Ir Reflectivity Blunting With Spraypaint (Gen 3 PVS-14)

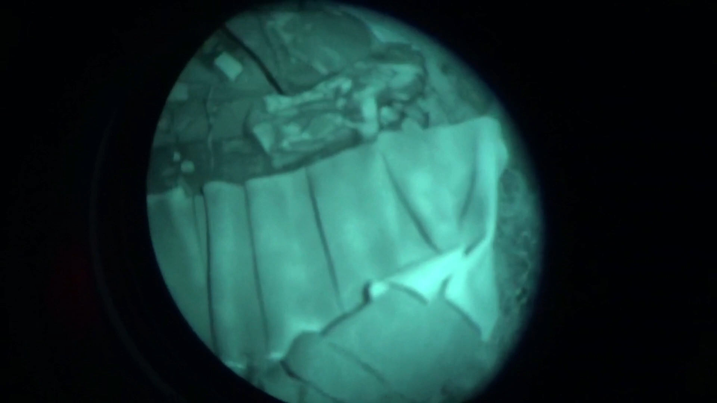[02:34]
here look at how much it dragged it down brought it down almost equal to that burlap